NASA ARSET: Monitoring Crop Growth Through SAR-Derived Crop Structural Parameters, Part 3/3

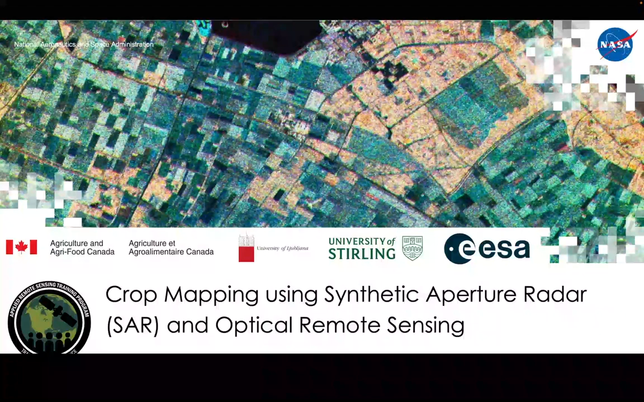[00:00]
Welcome to the third and final part of the RSET training, Crop Mapping using Synthetic Aperture Radar and Optical Remote Sensing.